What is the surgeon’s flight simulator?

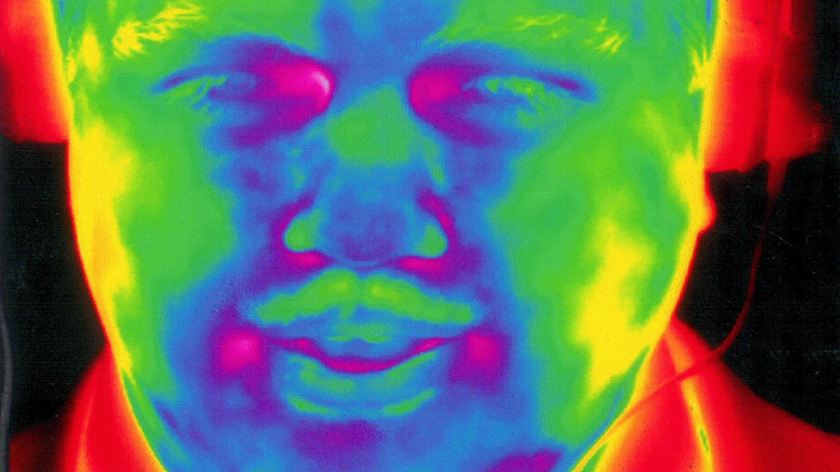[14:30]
When you get stressed, you kind of twinkle a little bit. Your lip, your forehead gets hot. Then you get a little bead of perspiration on your lip.
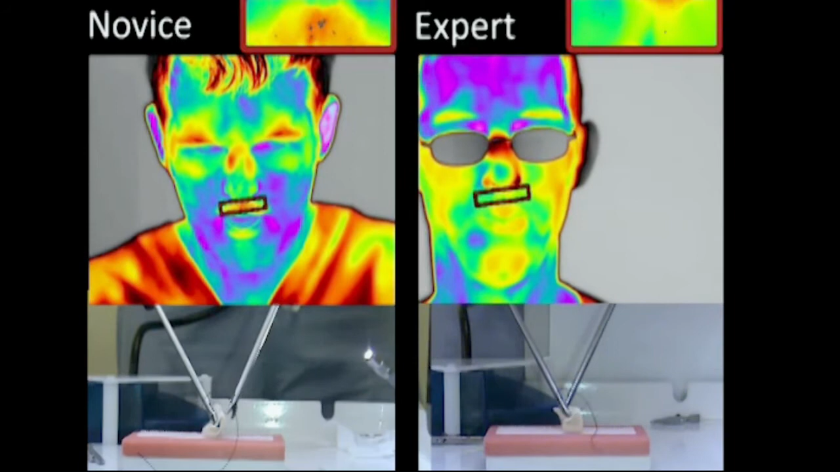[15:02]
sure enough, has a face that lights up like a firecracker. You can see here on the right, one of my residents who's trying tediously to tie a knot. Oh, it's painful. And as you see in the little nasal image there, up at the top, reflect at the top, he's got little beads of invisible perspiration that are showing up as he struggles and struggles and struggled. On the other hand, on the left side, the expert executes smoothly and calmly, and his facial thermal map reveals that proficiency.